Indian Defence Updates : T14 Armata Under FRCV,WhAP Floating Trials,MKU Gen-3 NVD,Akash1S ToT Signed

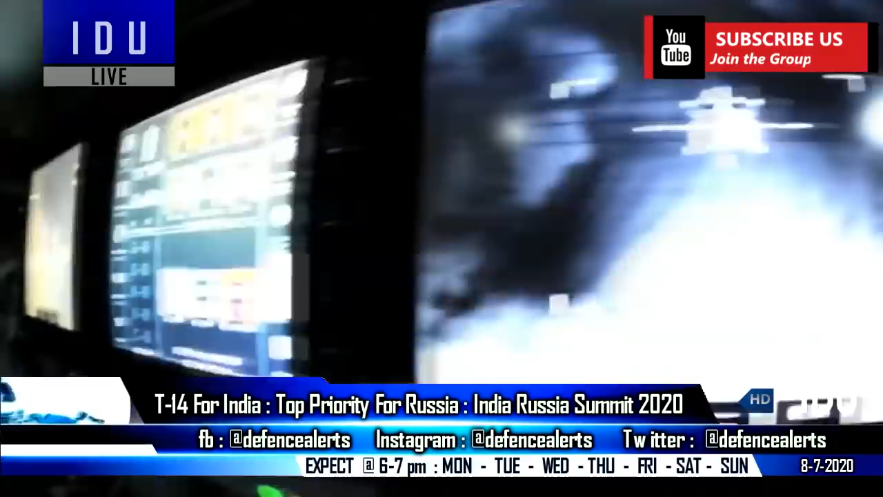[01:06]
It has a circular Doppler radar, and ultraviolet HD surveillance cameras with 360-degree circular coverage, that can detect the ionized gas that is emitted by enemy tanks.